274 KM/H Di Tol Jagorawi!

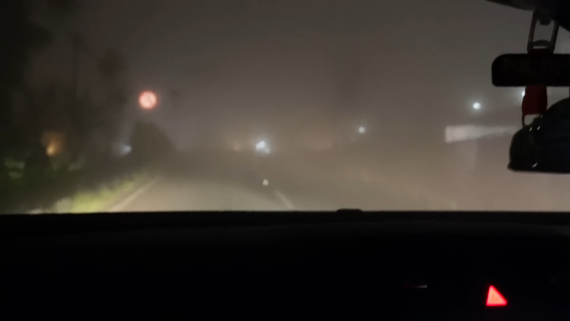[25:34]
Kayak ini lebih parah dari yang tadi sih. Iya, ini sampai ininya nggak kelihatan nih. Kalau di kamera lebih terang sih daripada aslinya. Bisa nih nggak dapat nih? Ayo, dapat dapat. 270 ya. Aji baru dua puluh lagi. Aji. Terus nggak apa-apa soal, terus soal.